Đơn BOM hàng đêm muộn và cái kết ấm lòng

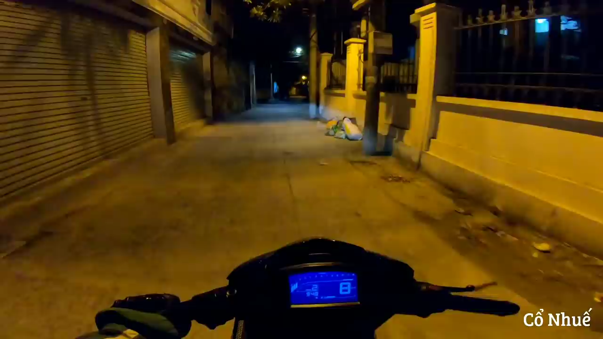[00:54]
Alo Vâng, anh ở số bao nhiêu anh ơi Em đi vào trong ngõ 4x1 đi Em vào trong ngõ 4x1 ngay cả 3 rồi
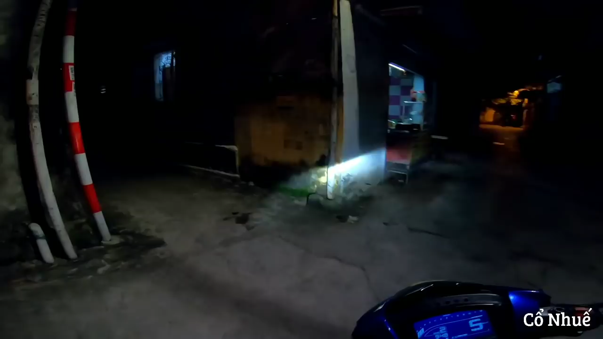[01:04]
Ok, thì để xuống nhé Vâng, vâng Khu này vắng vẻ thật
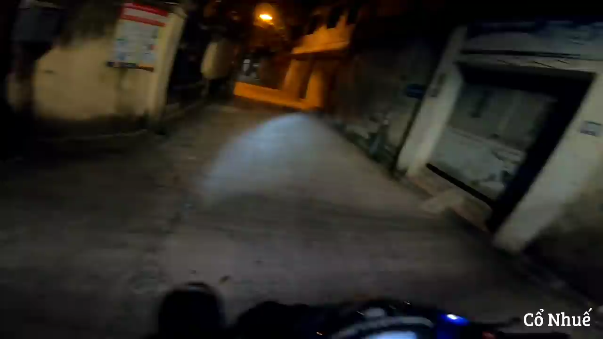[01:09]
Không nghe một tiếng xe luôn Yên tĩnh lạ thường